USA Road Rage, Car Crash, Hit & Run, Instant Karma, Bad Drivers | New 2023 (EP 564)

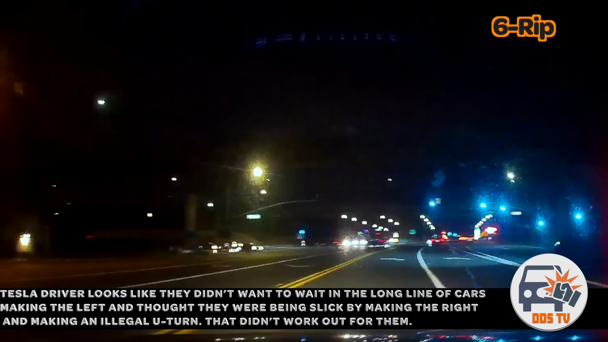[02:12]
The Tesla driver looks like they didn't want to wait in the long line of cars making the left and thought that they were being slick by making the right and making an illegal U-turn. That didn't work out for them.
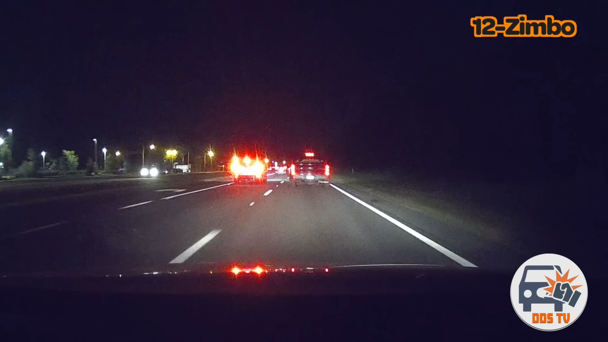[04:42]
My eyes didn't even register that as a car until it moved into the lane.
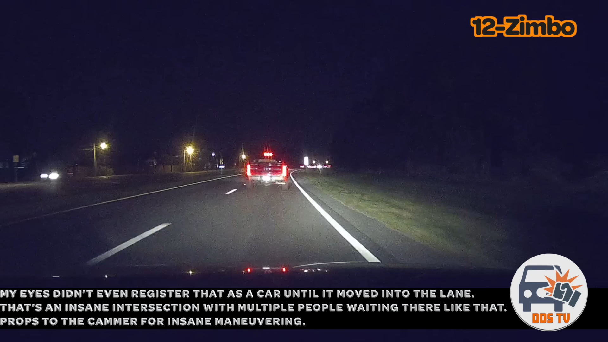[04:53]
That's an insane intersection with multiple people waiting there like that. Props to the camera for some insane maneuvering.